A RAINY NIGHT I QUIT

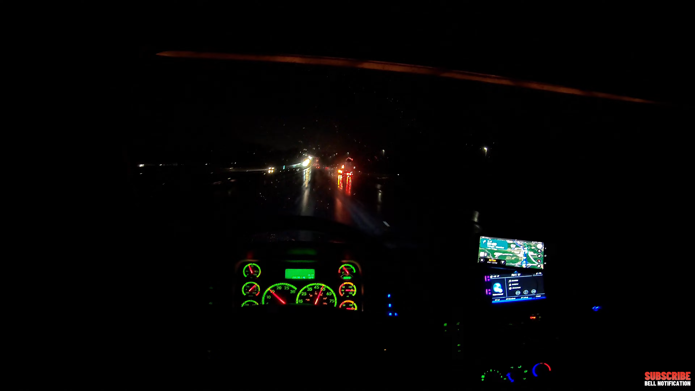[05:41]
It's a rainy and miserable day in Virginia. It's pouring.
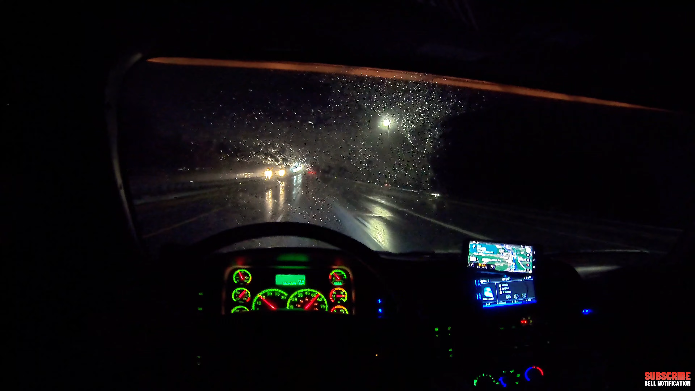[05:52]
It's we have some flooding warning, severe thunderstorm warning. We got an all kind of warning today. Like I said, it's a miserable. It's been a miserable day. We're getting wind up to 50 miles an hour. There's a couple of trees I think down on my backyard, so that's being cleaned up tomorrow.
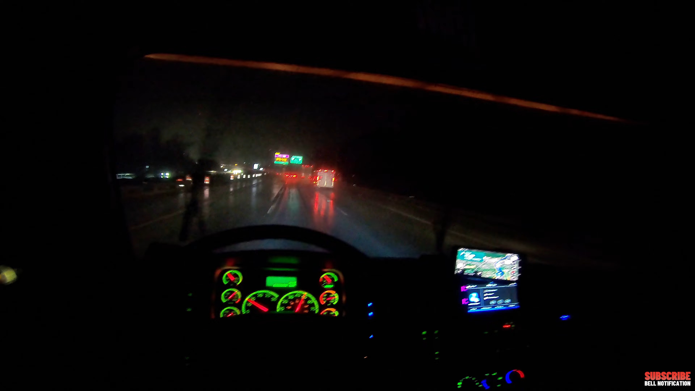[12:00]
So you're probably gonna see it's dark. It's nighttime, probably like around 6. It's not that late, but it's completely cloudy, pouring. So all right, so I'm gonna leave this video to here and